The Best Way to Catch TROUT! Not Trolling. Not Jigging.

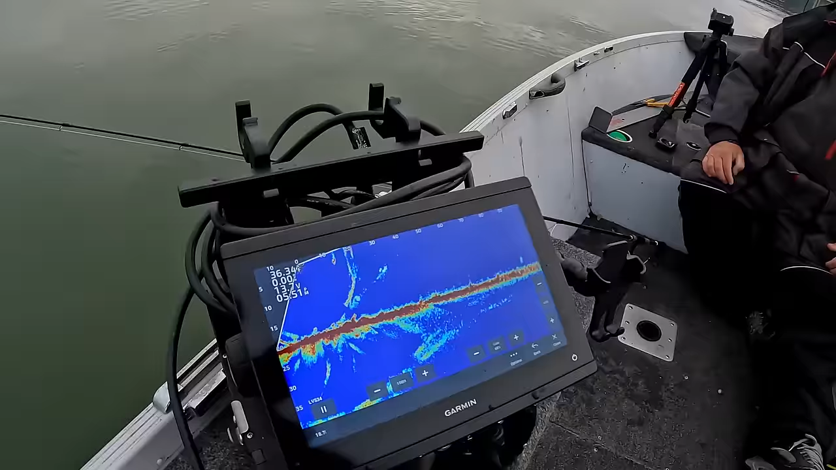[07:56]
Every little speck you guys are seeing on there, like that's a lake trout.
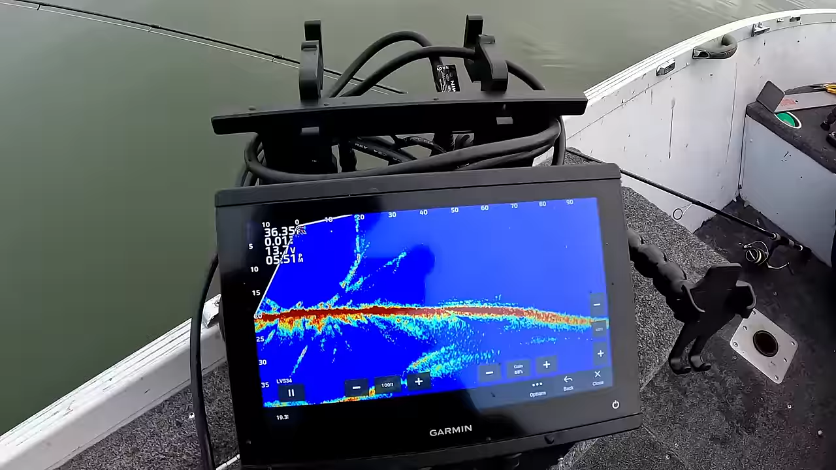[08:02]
Those are lake trout. That's a lake trout.
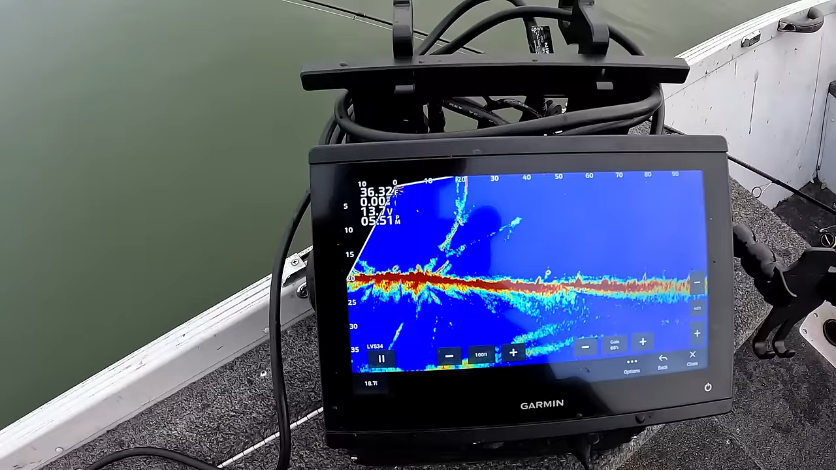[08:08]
That's a lake trout. I'm just spinning the Livescope pole around here.
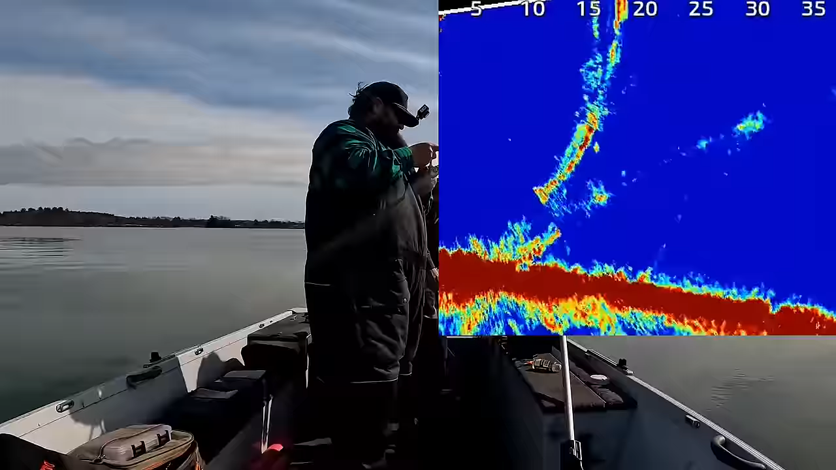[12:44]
All right, I got the bite now. There's 6 of them for that.
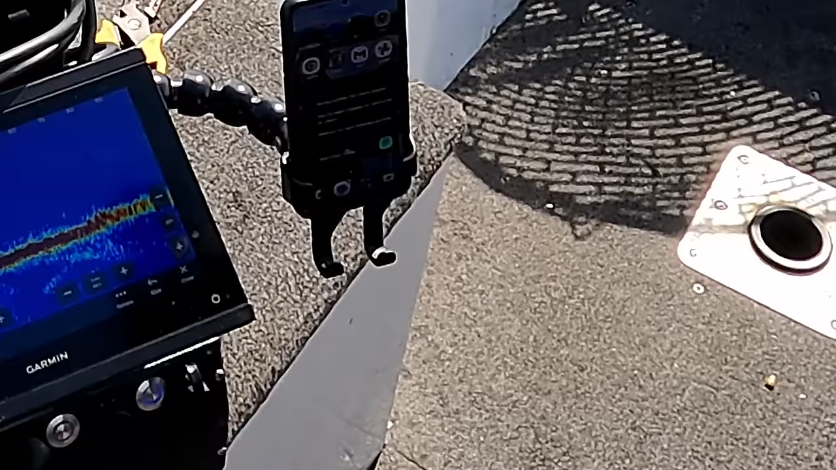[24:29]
See you. Yeah. Where are you? 60. Yeah. Looked like there was something past me, doesn't it? Yeah. Yeah. On that little 80 mark there. Oh, there's one in front of you.